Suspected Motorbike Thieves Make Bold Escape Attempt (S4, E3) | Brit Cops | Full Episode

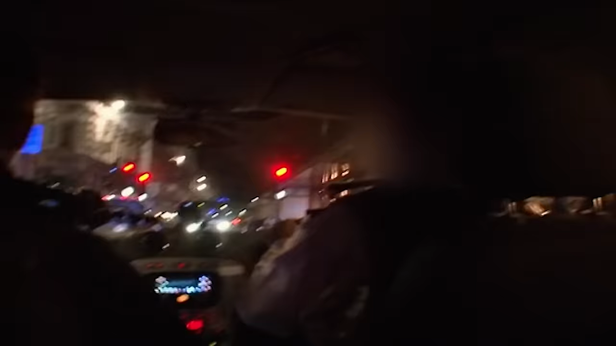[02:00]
A car full of the alleged suspects is up ahead. They get right behind them and pull them over. The cops need to tread carefully.